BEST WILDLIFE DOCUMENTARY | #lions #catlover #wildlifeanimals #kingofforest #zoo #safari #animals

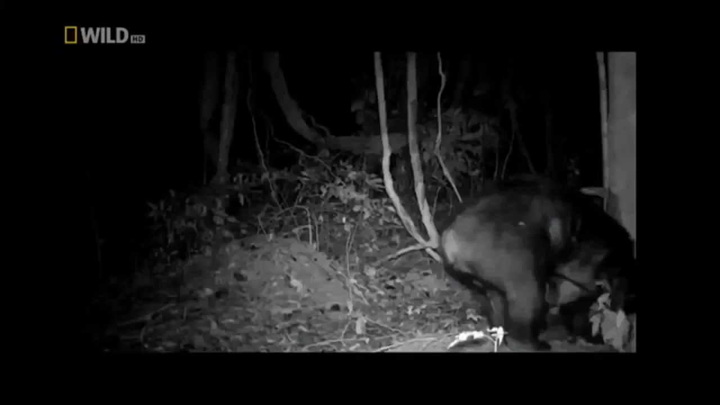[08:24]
Black bear is active during nighttime. But what do Asian black bears actually do at night? This is their secret.
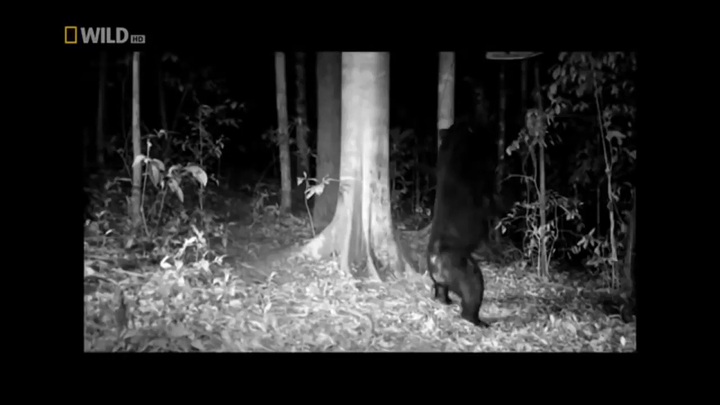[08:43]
After a night with a lot of dancing, digging, scratching, and stretching, time for a well-deserved nap.